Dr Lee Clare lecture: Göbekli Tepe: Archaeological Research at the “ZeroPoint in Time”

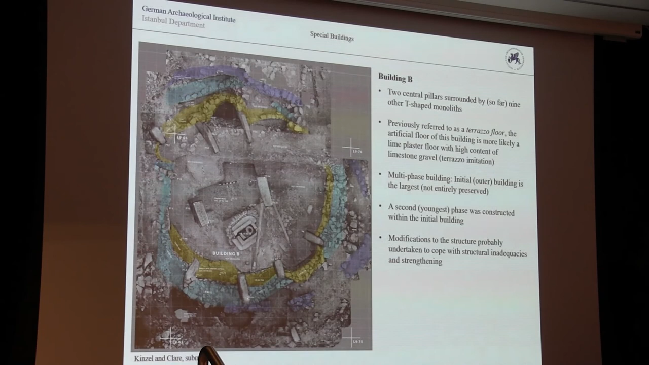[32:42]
And the reasons for this, I think, probably actually the pressure from the slope adjacent, because we're in a dip, as I said, and the pressure coming from the surrounding slopes was causing damage to the original buildings. And one way of actually preserving those buildings for use at the time was to put another building within it and supporting and trying to stop any slide of the sediments surrounding.